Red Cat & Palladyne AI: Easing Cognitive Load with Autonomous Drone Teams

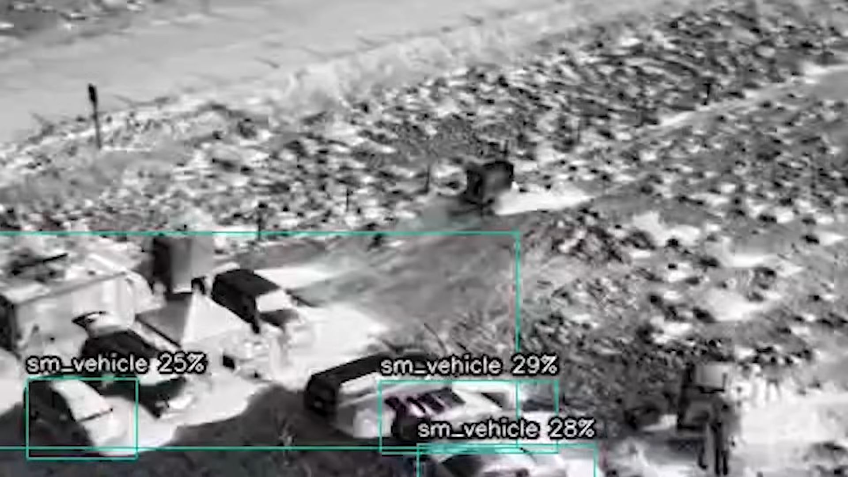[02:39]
So we have three drones communicating with one another autonomously so two Teal 2 drones and one Teal Black Widow drone.
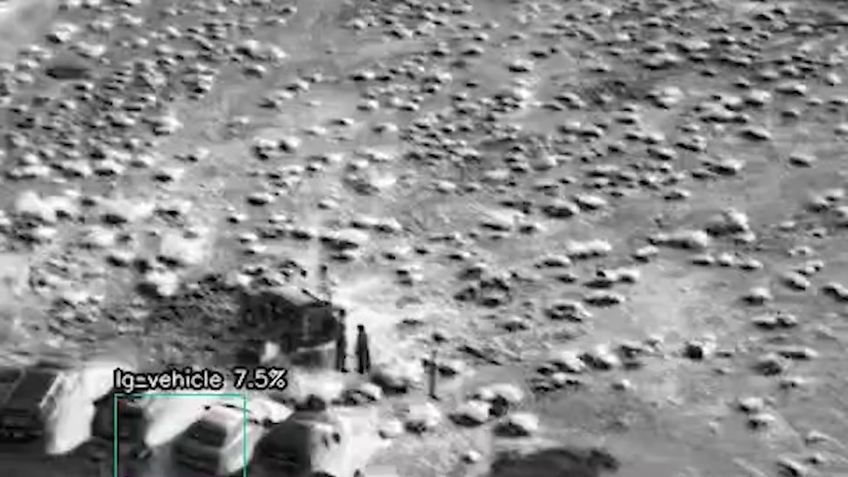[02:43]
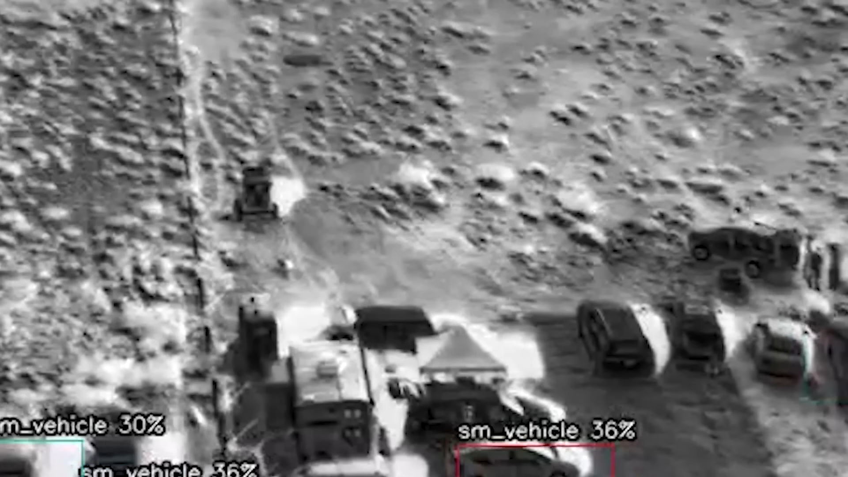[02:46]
So all three are autonomously communicating during that test. They autonomously launch as a drone team, go out to an area of interest,